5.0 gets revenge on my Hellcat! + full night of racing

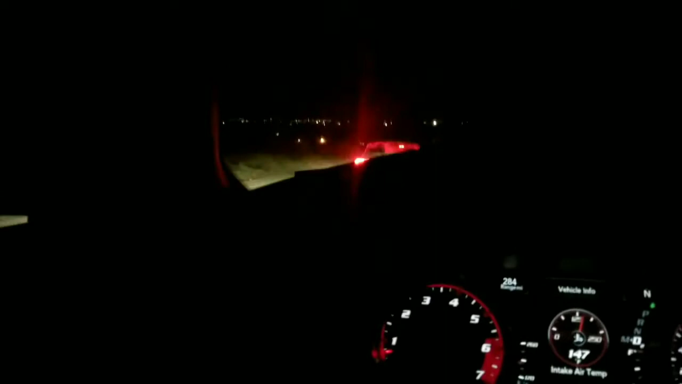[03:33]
Oh, it's moving. Still pretty sure we lost. We're on a dirt road right now. I don't know where we could possibly be going. I feel like we're just making one big ass loop, and these houses are freaking massive.
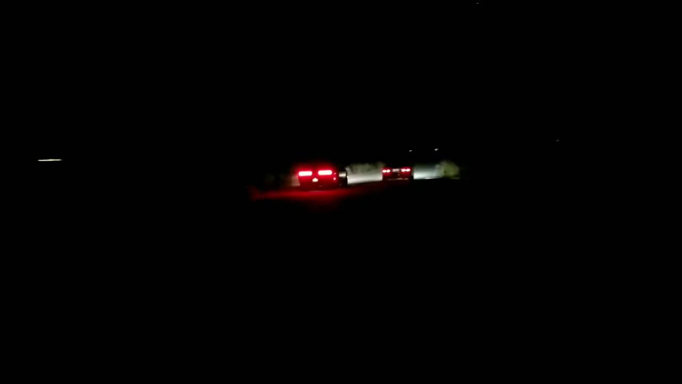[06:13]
Right lane out on his ass. Right lane out on his ass. Right lane got him.